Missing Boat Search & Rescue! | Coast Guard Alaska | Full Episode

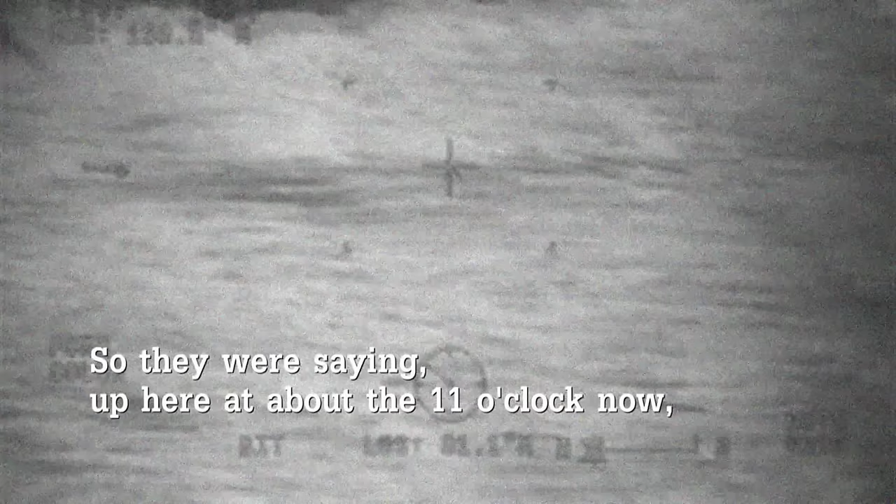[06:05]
So they were saying up here at about the 11 o'clock now, about another 300 yards, is a cliff that comes out a little bit.
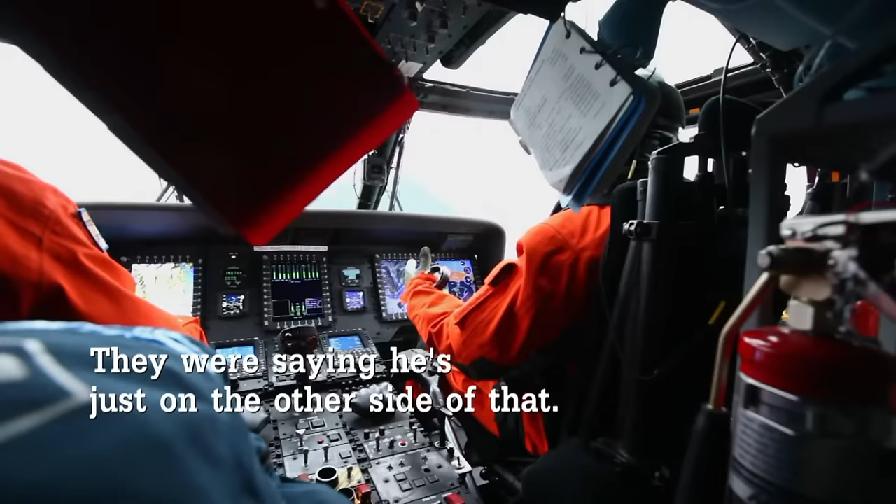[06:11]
They were saying he was just on the other side of that.
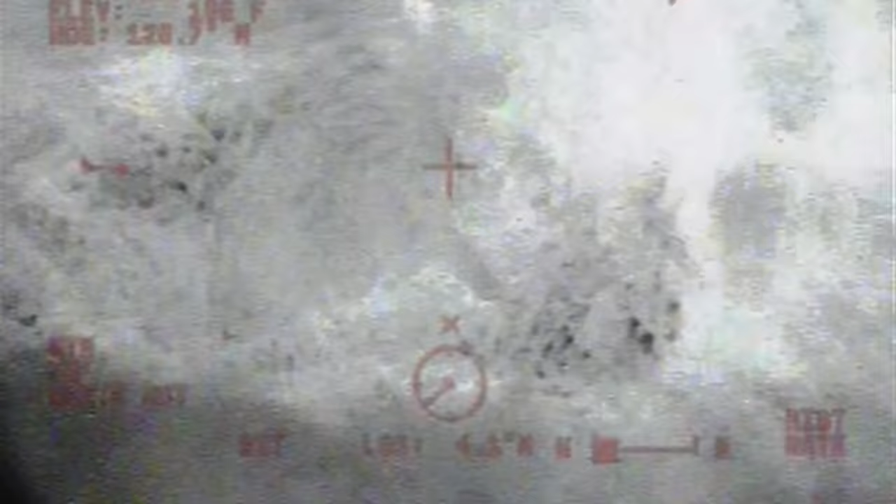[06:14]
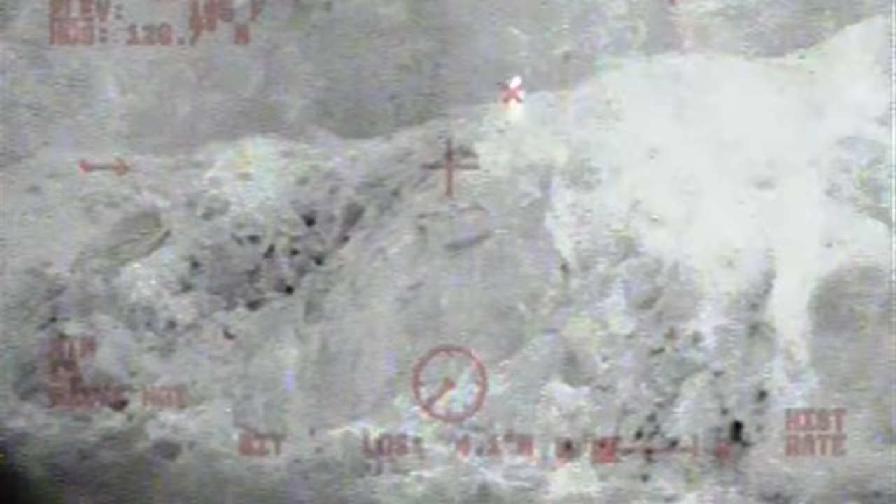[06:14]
I got him at about 7 o'clock.
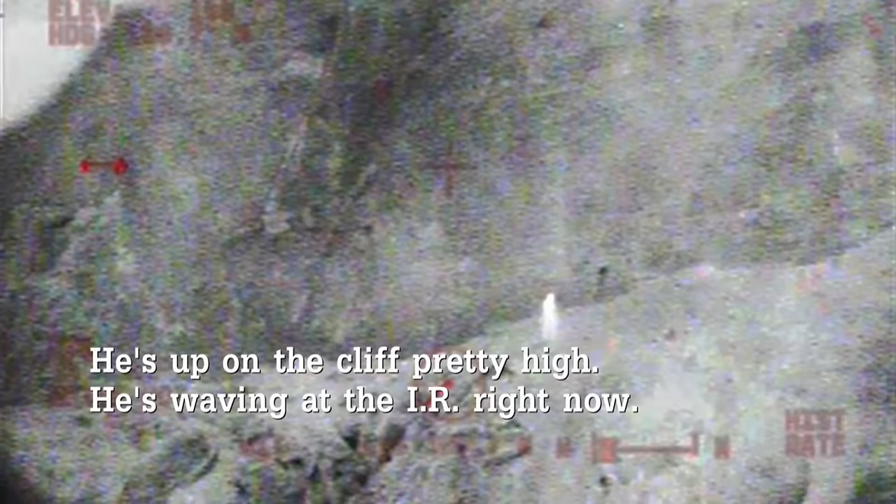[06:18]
He's up on the cliff pretty high. He's waving at the IR right now. All right.
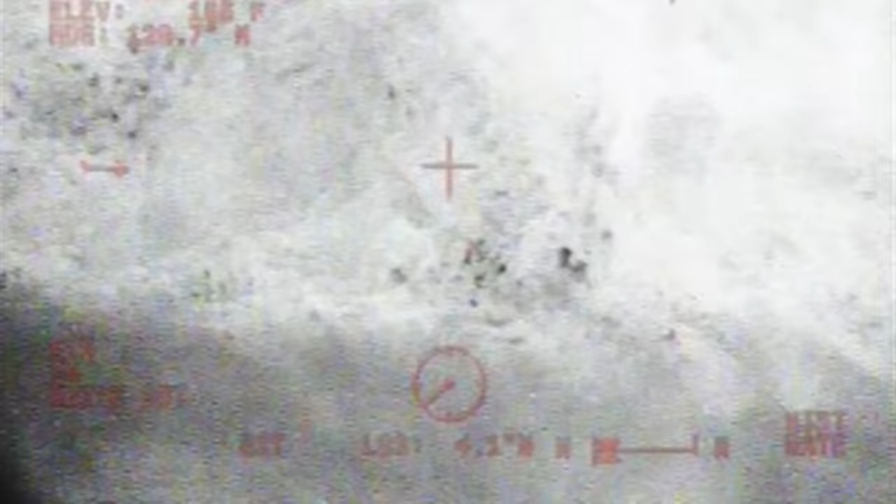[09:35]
When we did finally locate the survivor, he was indeed on a cliff,
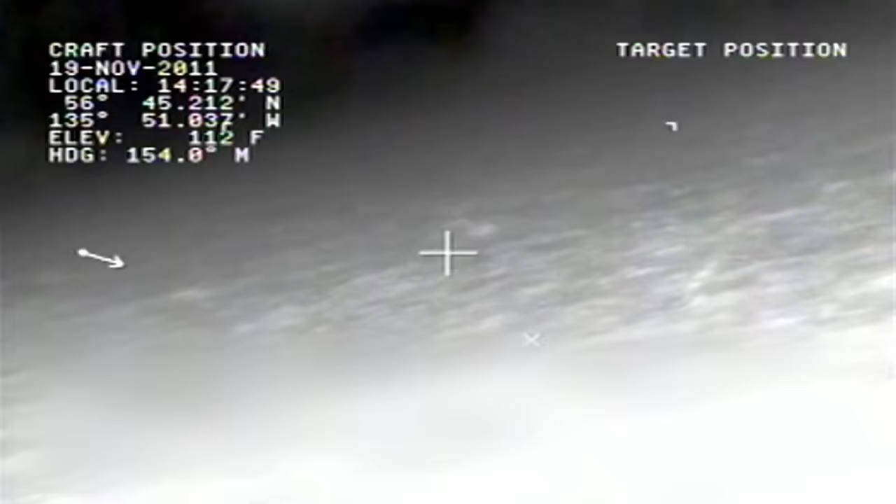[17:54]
There's a needle again. Report right back to the left.
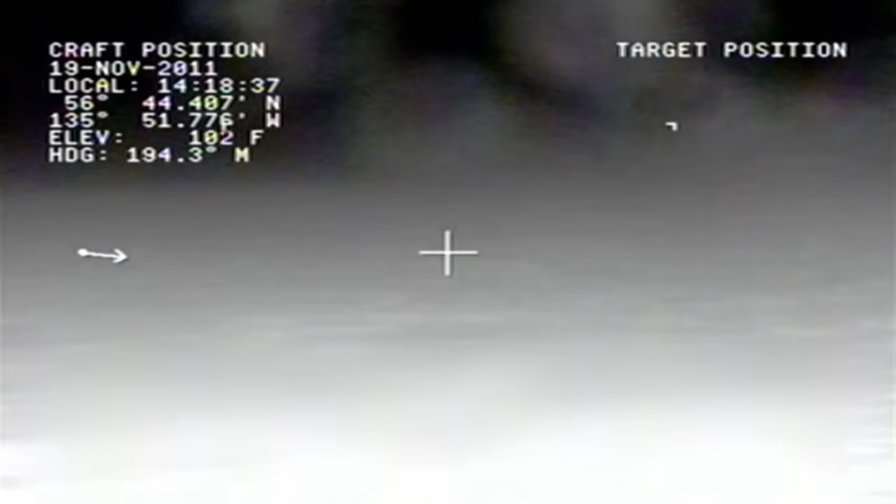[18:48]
Yes, I do. Hey, I'm visual.
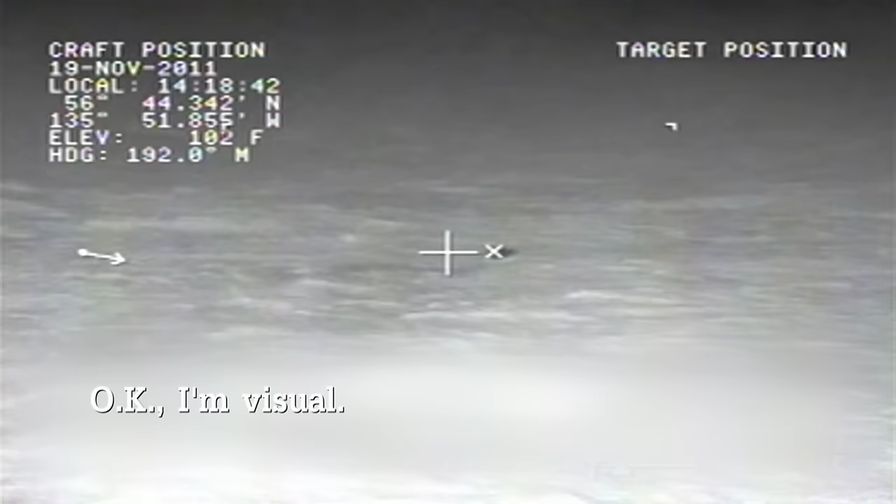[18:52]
Hey, the boat, 2 o'clock. I'm inside.
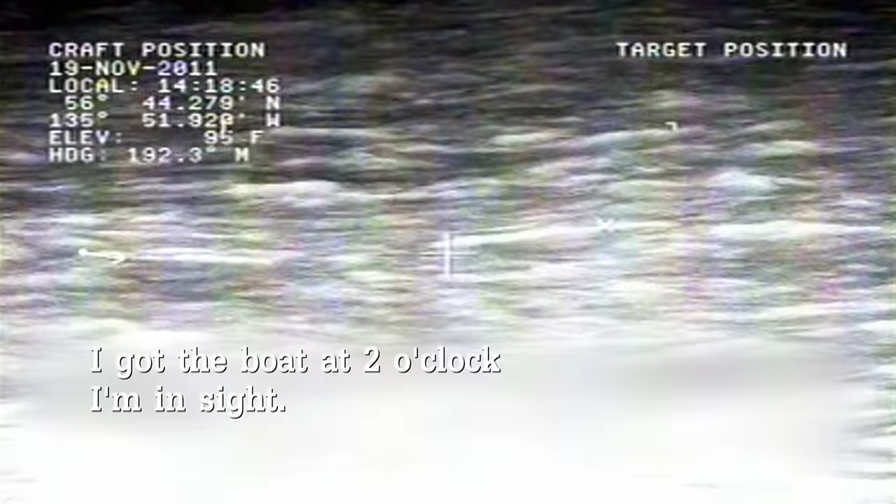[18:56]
The pilots up front were able to spot him first.